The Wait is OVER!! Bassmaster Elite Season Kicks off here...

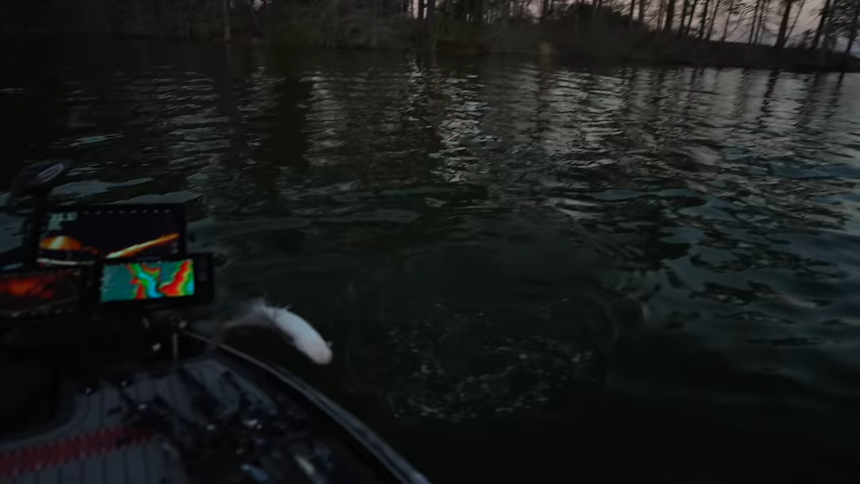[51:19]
Why? No wonder they were up by the surface.
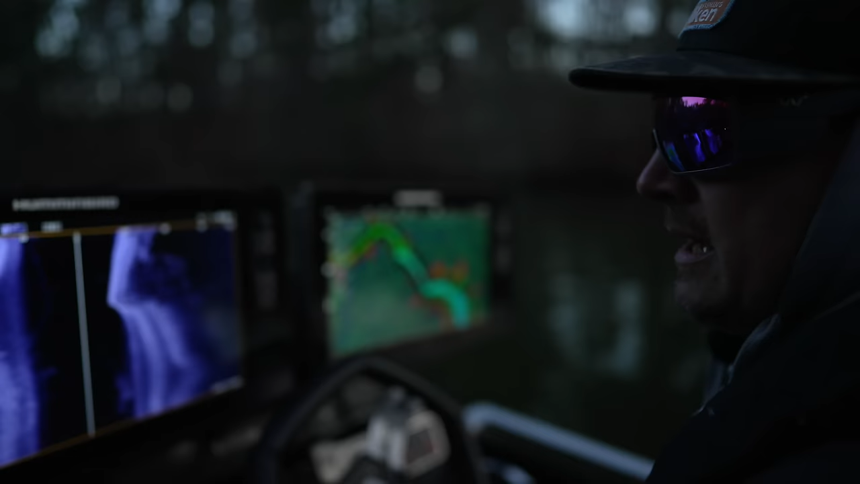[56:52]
They're definitely staging in both different scenarios. And I'm just gonna check a bunch of these shorter creeks, see where the fish are at in relation to that bait.
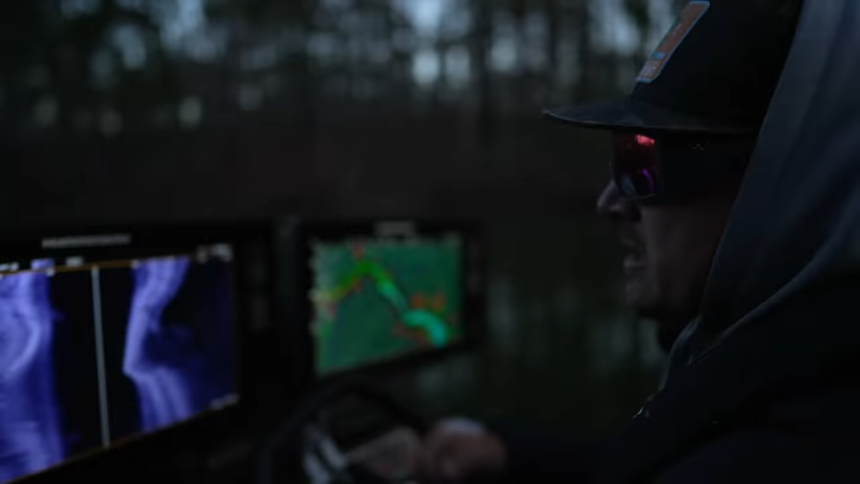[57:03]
But shit, man, look at the side imaging shots on this Hummingbird Apex. This morning we're already seeing all these fish.
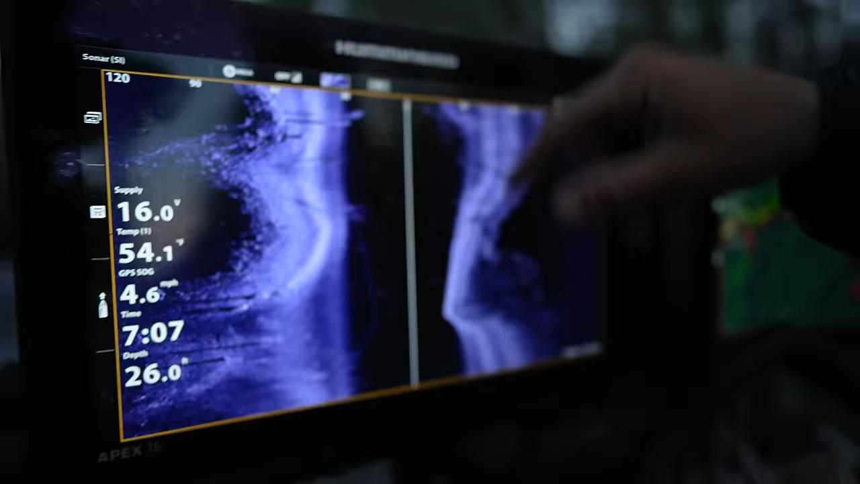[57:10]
On screen: speed 4.6 mph
This is about the most fish we've seen coleslaw on bait, but check out something like, you got this big group of fish right there.
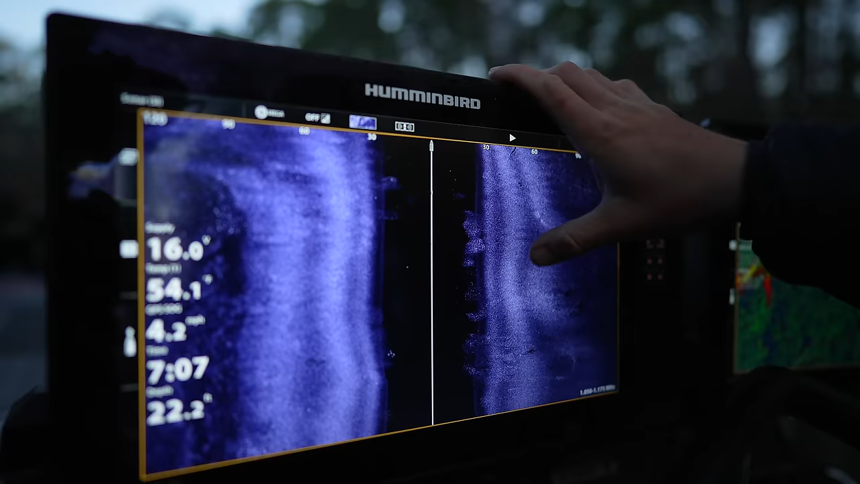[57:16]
You got bait everywhere, but I started seeing fish like that's bass.
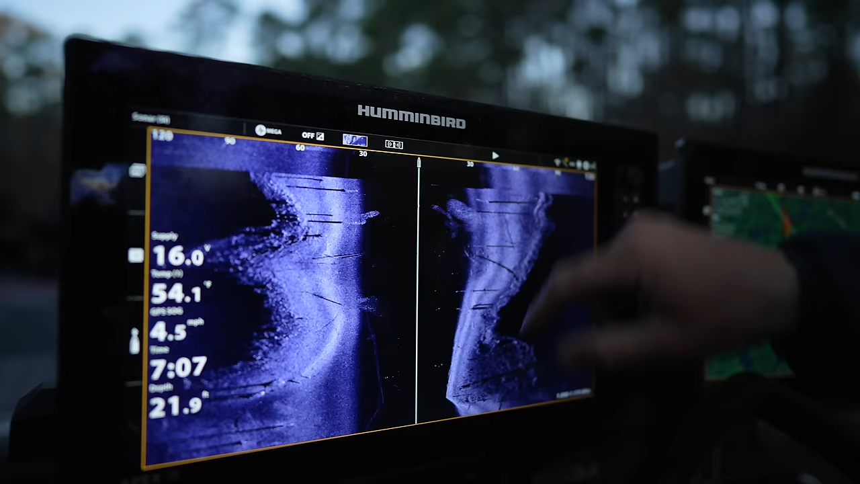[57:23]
On screen: depth 21.9 ft, speed 4.5 mph
So that's good looking stuff, and we're way back in this creek, dude.
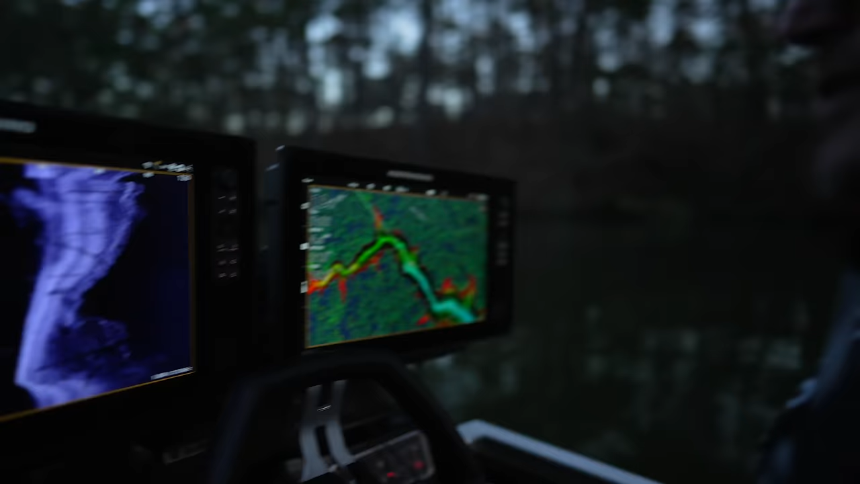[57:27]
We are way back here, so just gonna try to find sneaky stuff.
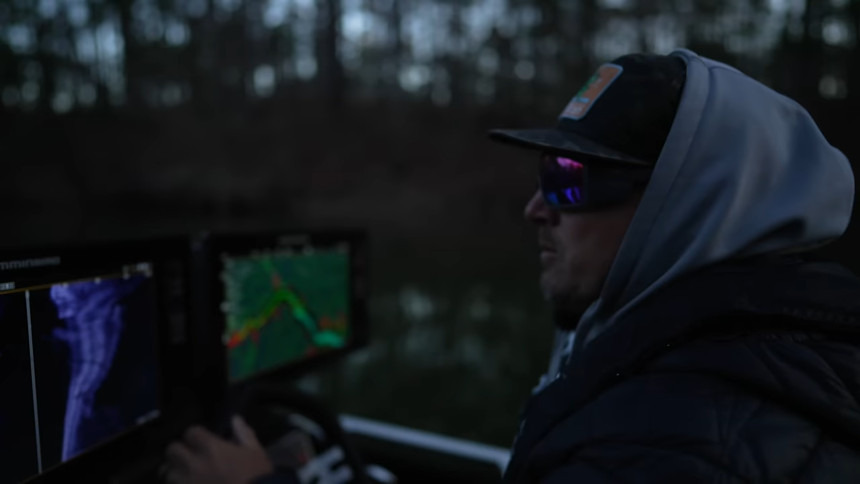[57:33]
Plus stuff like this ain't gonna get blasted by the wind quite as bad if we got a lot of wind that first day, they're calling for. That's bigger ones over there. Dude, this is the best spot we found the whole time.
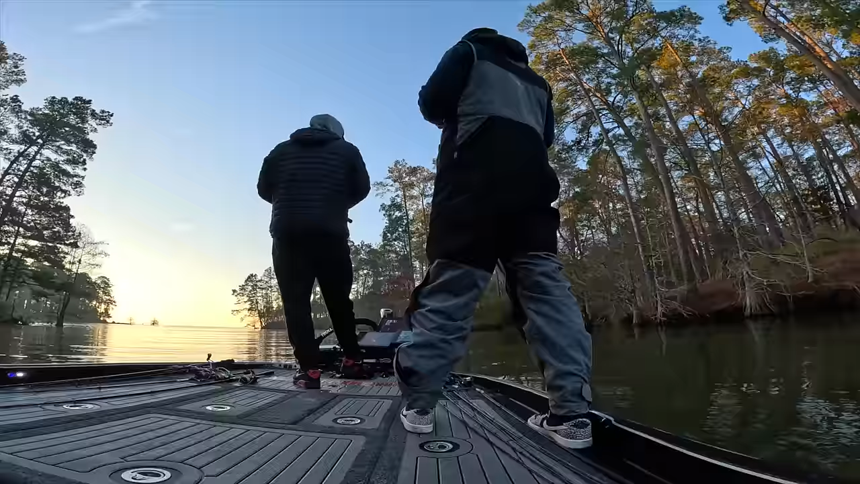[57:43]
Sleep for 6 hours and I forgot how to use scope. Catfish.
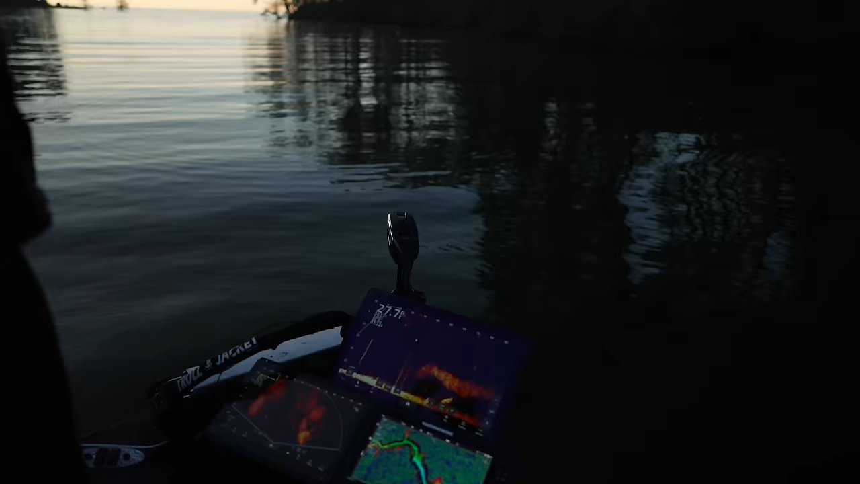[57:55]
Those can't all be catfish though. That's why you gotta fight them, Cole. I could have a damn feast. Once again, don't you guys watch this video and message Lee and tell him we're throwing these catfish back. He will not be f***ing happy. Can't all be catfish. There's too many.